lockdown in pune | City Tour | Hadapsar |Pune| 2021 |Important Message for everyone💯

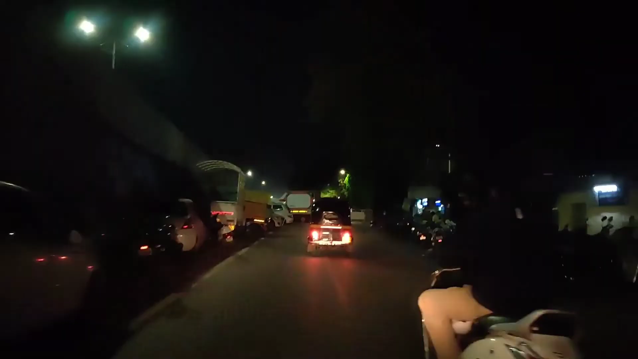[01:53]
मेन मेन चावकन नी पोलिस आयत बन
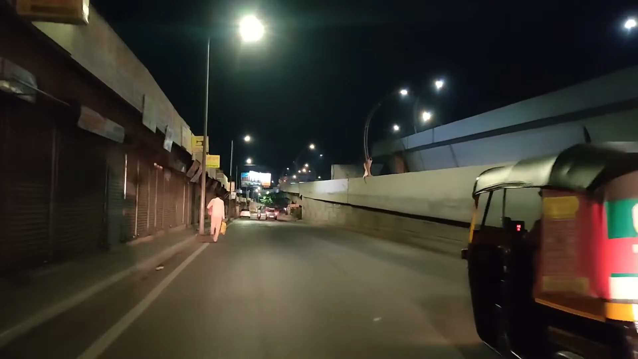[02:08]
डाग माय सोसेटी तो था आने ते आता फुपजू सनेंदर माला गाड़ी तढ़वा दिशते है